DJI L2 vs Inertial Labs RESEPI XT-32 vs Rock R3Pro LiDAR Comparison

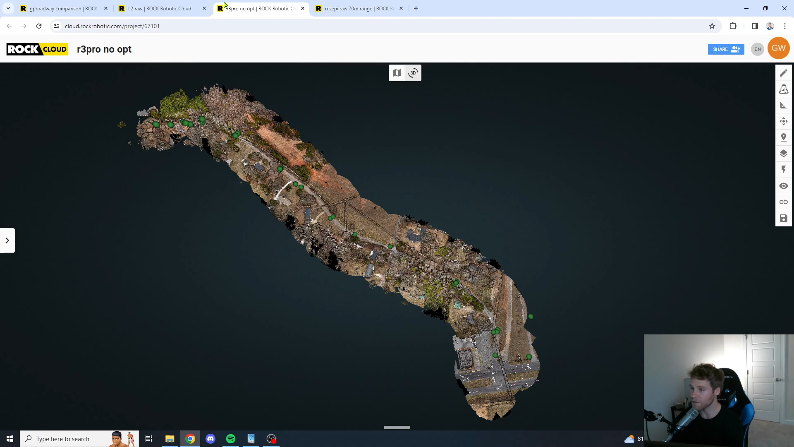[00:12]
We flew the same site with the same parameters, same altitude, speed, and overlap, and now we are diving into the raw data that these LiDAR units have produced.
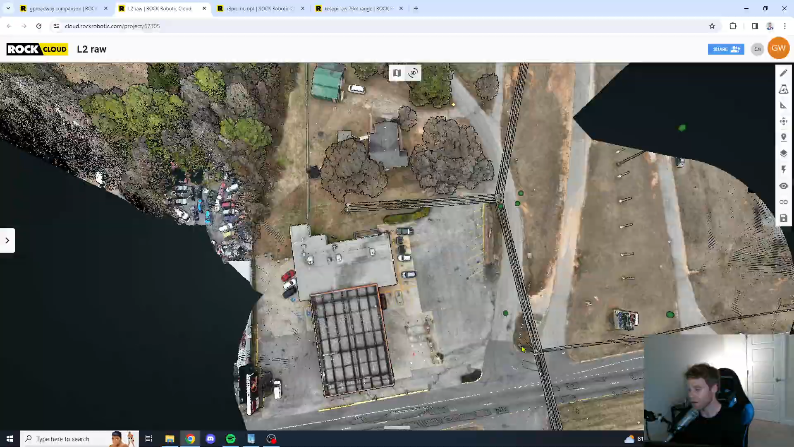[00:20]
First thing we want to talk about is the RGB colorization.
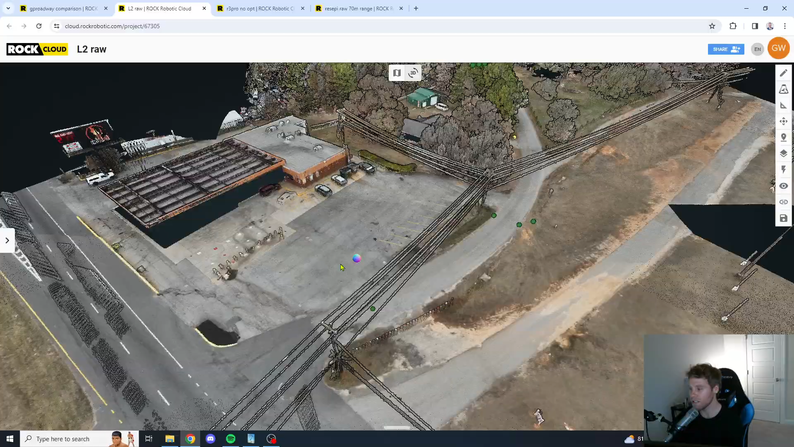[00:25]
I must say the DJI-L2 has done a good job with RGB colorization.
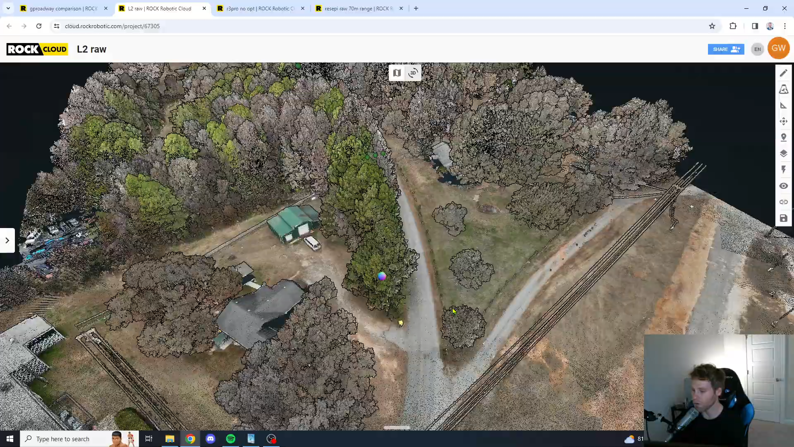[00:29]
So, L2 gets a thumbs up from me when it comes to RGB colorization.
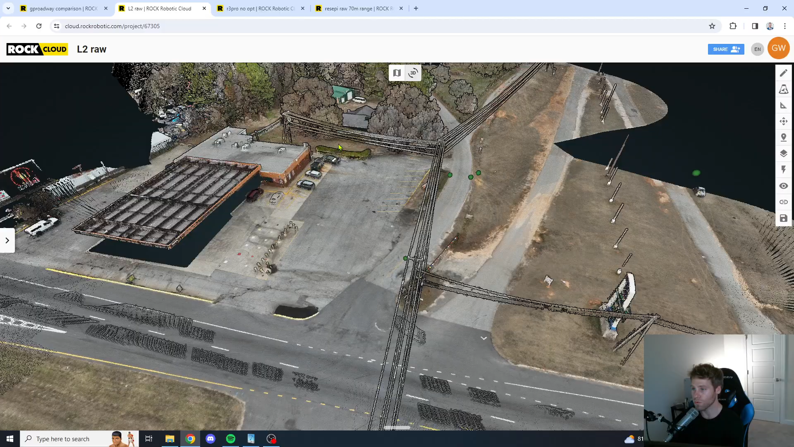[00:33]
Let's take a look at the R3 Pro. One thing I must say is I am not a fan of the RGB colorization on the R3 Pro.
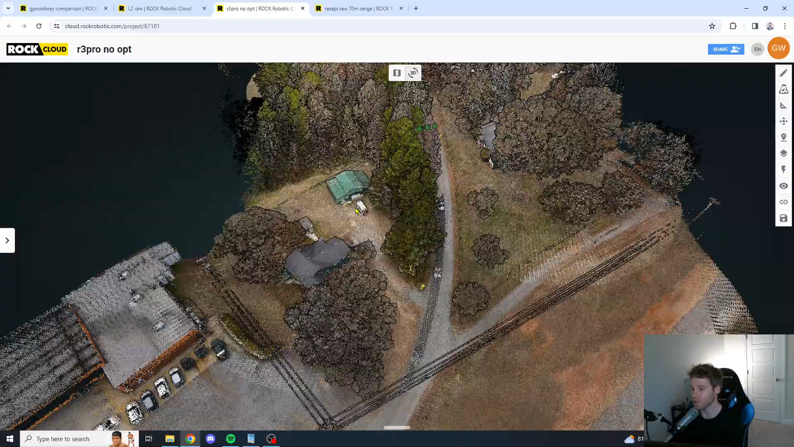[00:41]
I think they do a bad job. Everything bleeds. As you can tell, there's no consistency. I've tried the default ROK camera calibration.
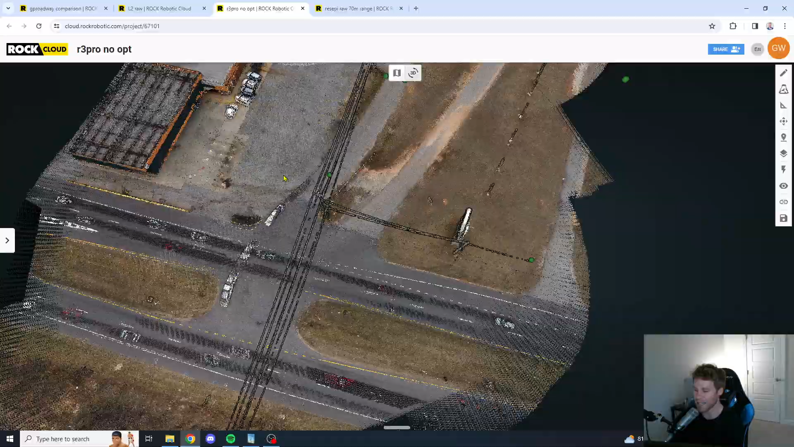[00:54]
I've tried to calibrate it myself. And no matter what, it always seems very inconsistent. So, R3 Pro gets a thumbs down from me when it comes to RGB colorization.
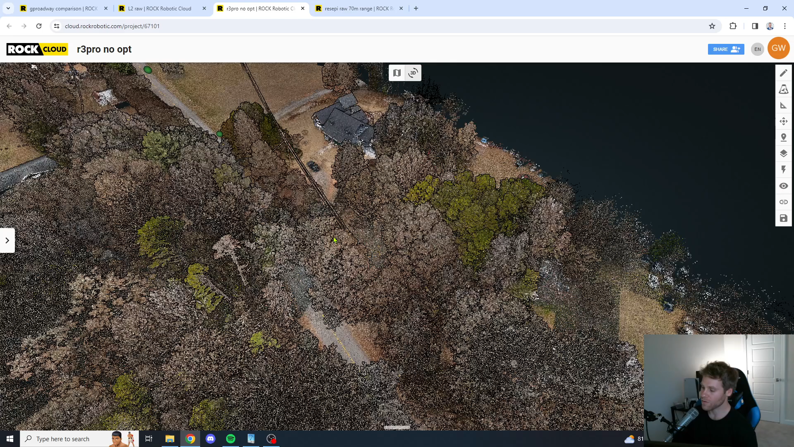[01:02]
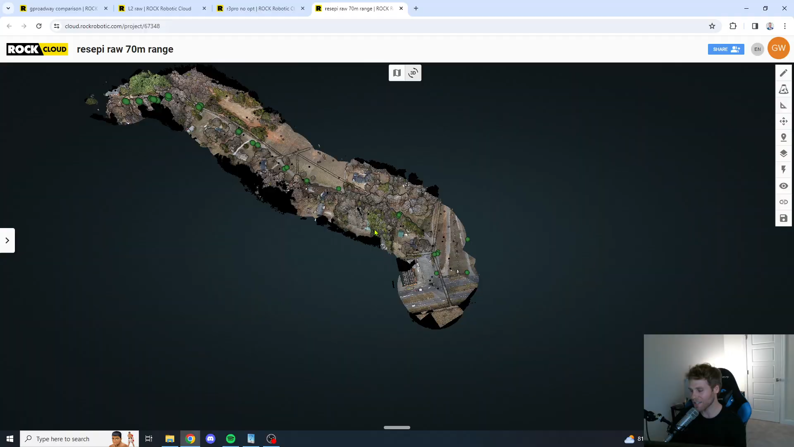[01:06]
Let's take a look here at the Recepi unit.
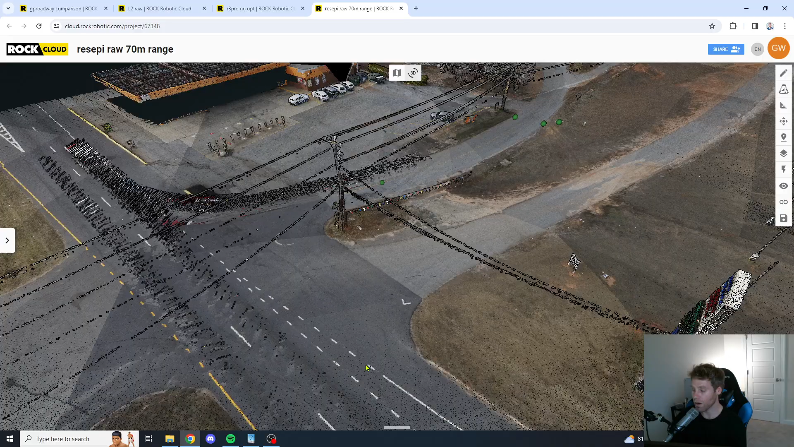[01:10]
Overall, I must say the Recepi unit does quite a good job with RGB colorization. You can see here the clear and consistent paint lines.
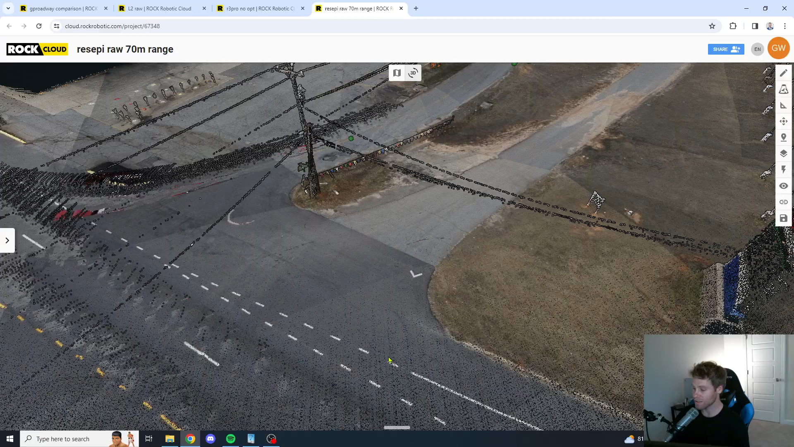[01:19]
You can see the glass, the grass and the pavement. Guys, I am doing one take throwing this thing out there. I don't do editing or anything. So, I'm going to jumble my words.
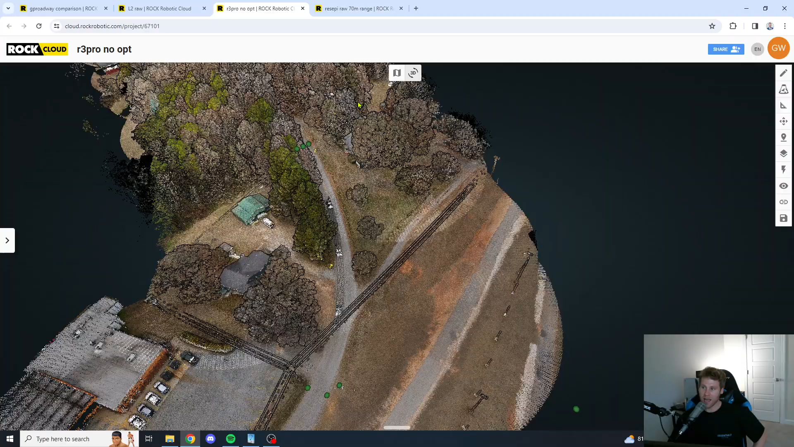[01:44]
And the Recepi gets a thumbs up. So, now we're going to dive back into the data.
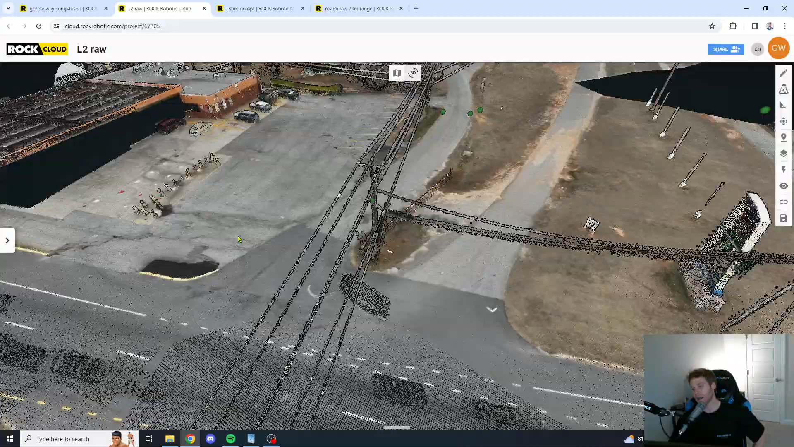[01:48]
We're going to look at the overall noise of the point cloud on flat surfaces.
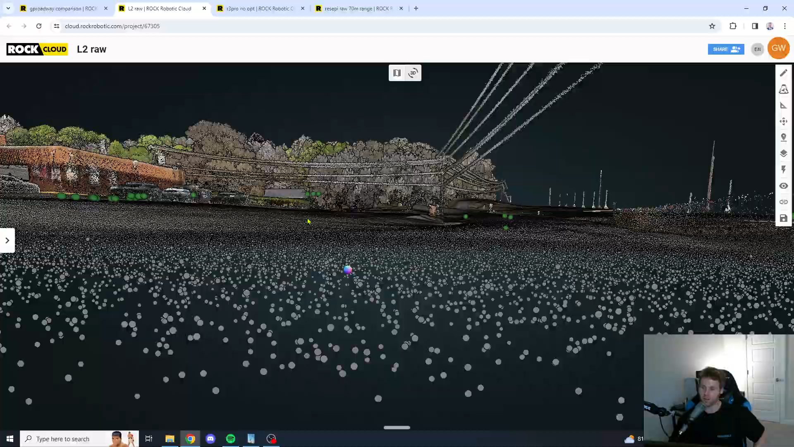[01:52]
So, looking here at the L2, you have quite a bit of noise down here at the bottom of the main roadway. We're going to dive over to the R3 Pro, to that same spot.
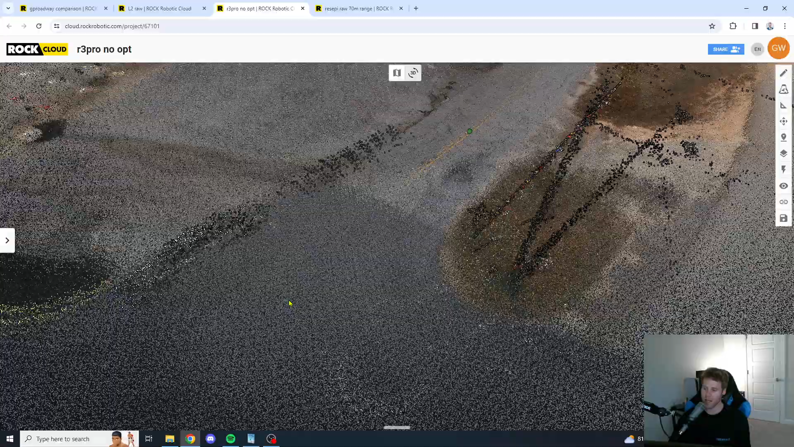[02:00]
And, look, you have a tighter point cloud. You still got a little bit of noise above and below. But you do, overall, have a tighter point cloud.
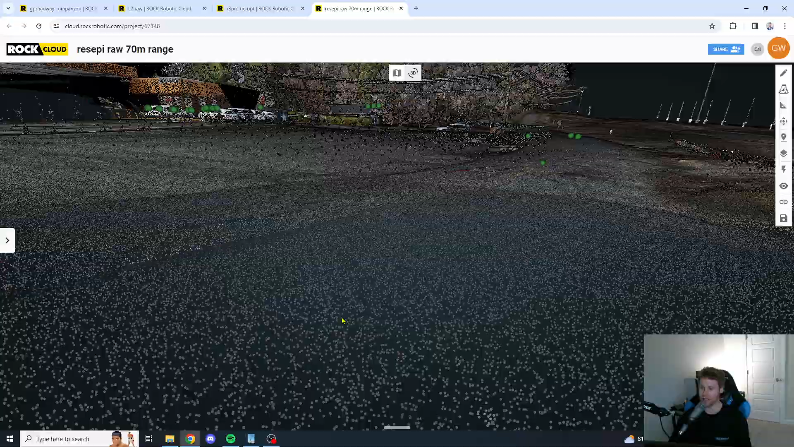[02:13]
Now, let's take a look here at the Inertial Labs Recepi XT32. And, wow, the Recepi is really stepping it up here. Wow. Very consistent.
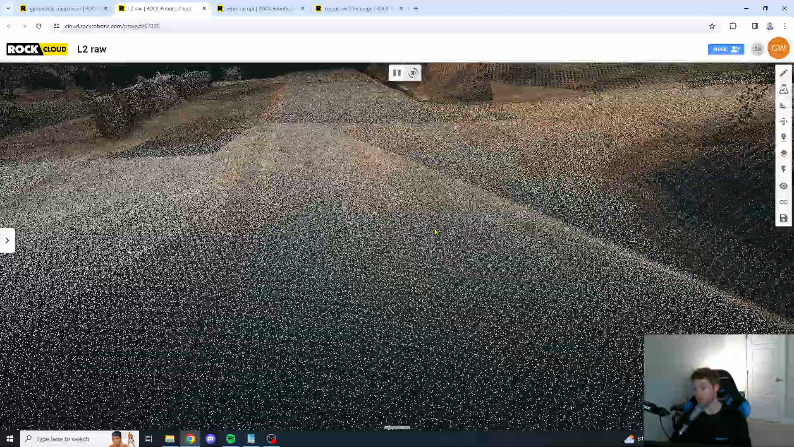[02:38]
The L2 up here at the top, it's quite noisy. It is indeed quite noisy. So, we're going to go to the R3 Pro.
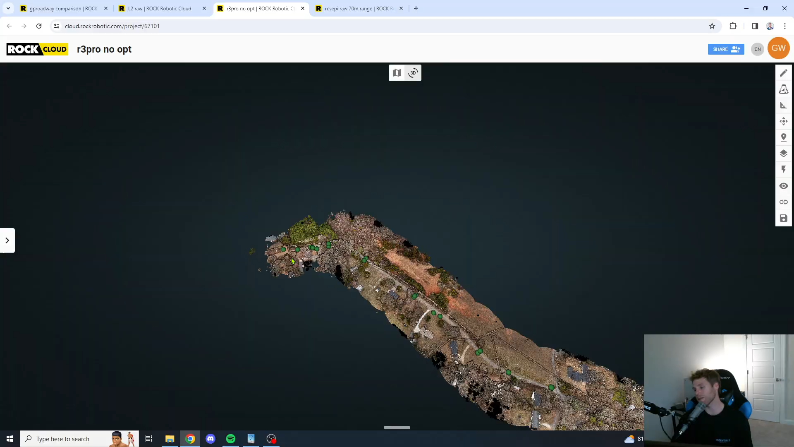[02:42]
We're going to go to that same exact spot up here at the top. And we are going to...
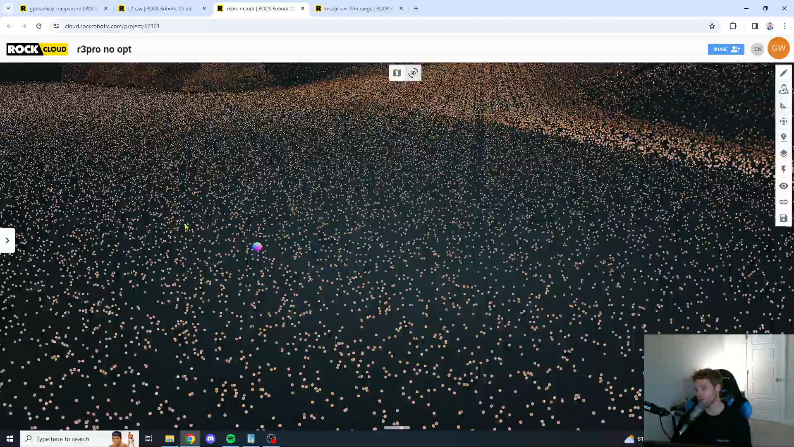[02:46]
So, definitely, it seems tighter than the L2. But there's definitely more scratch noise here than there was at that area we looked at down at the very bottom. Now, we're going to check out the Recepi unit up in that same exact spot.
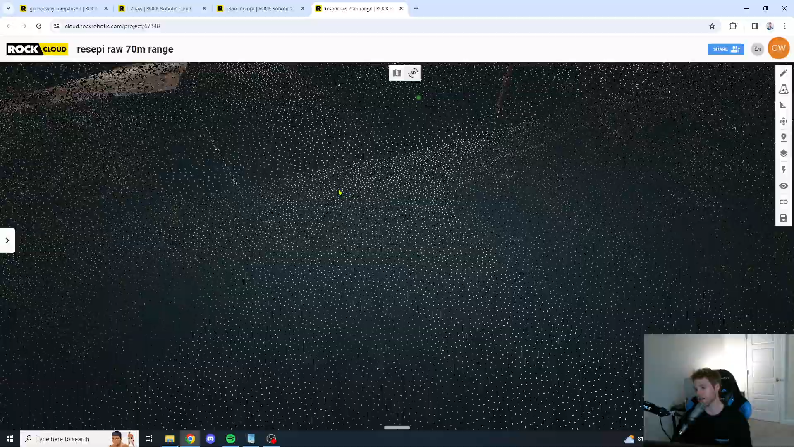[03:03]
So, let's take a look here, guys. And, wow. The Recepi unit is super tight up here at the top as well. That is something to note.
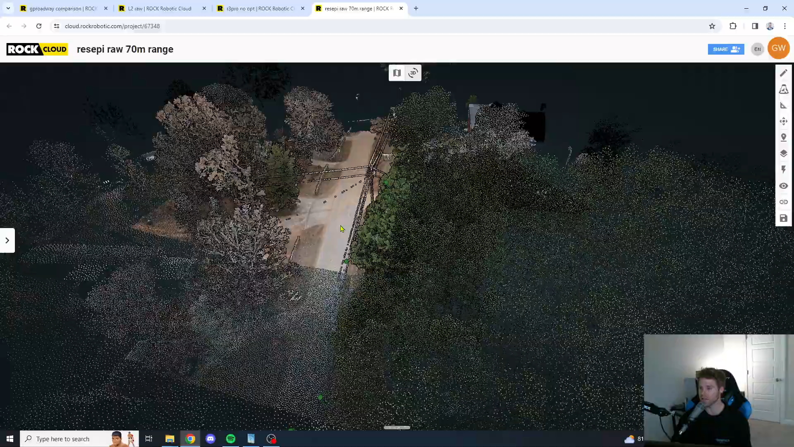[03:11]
A little bit more consistency so far with the Recepi unit. All right.
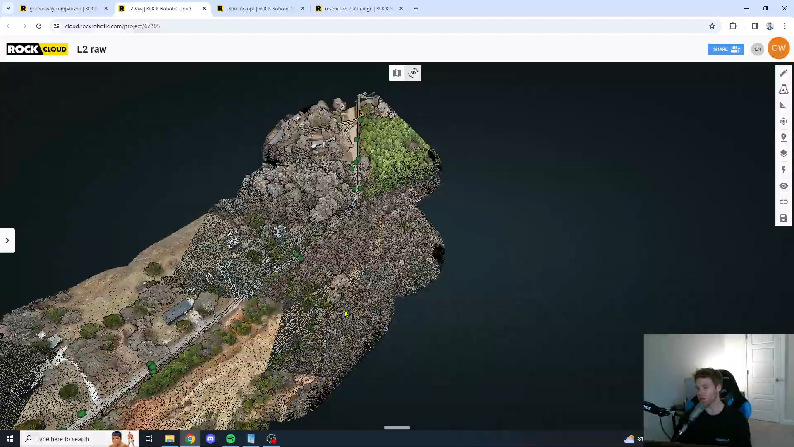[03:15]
We're going to go to the middle of the data set now. Let's go in between these two control points right here in the center.
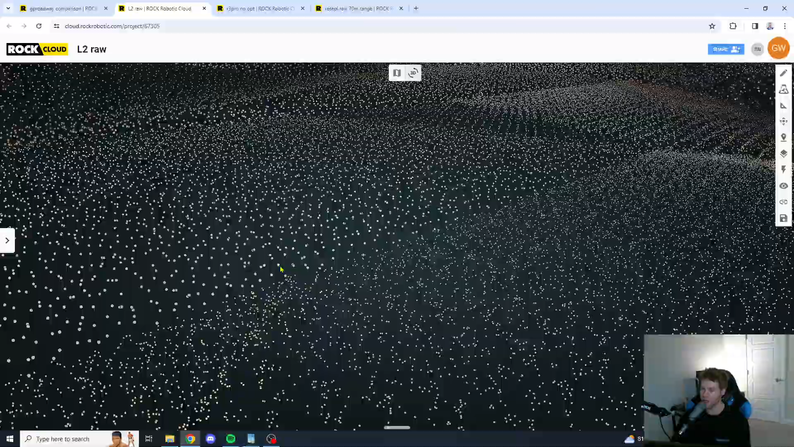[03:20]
And, wow. The L2. You know, you're getting a good bit of spread again.
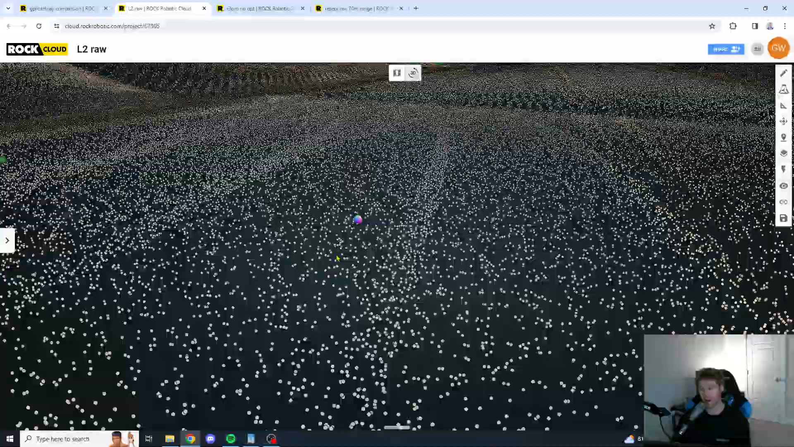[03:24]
You're getting a good bit of spread.
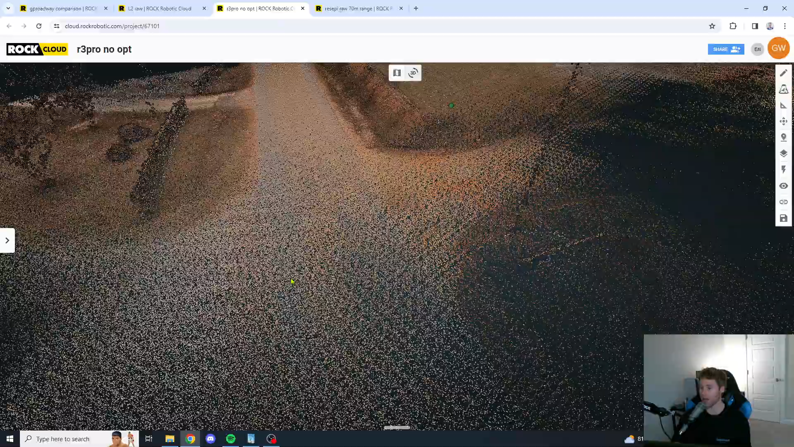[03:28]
Let's check out that same spot with the R3 Pro, my friends. All right.